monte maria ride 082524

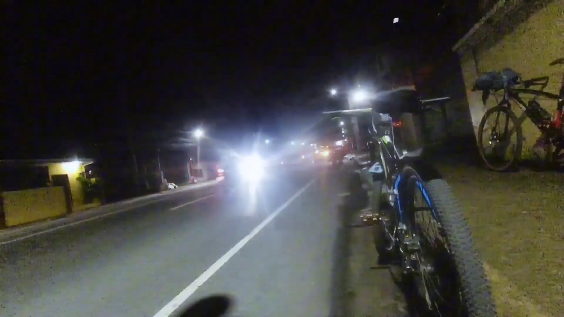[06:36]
Madilim pa rin. Maganda rito, maliwanag yung mga poste niya.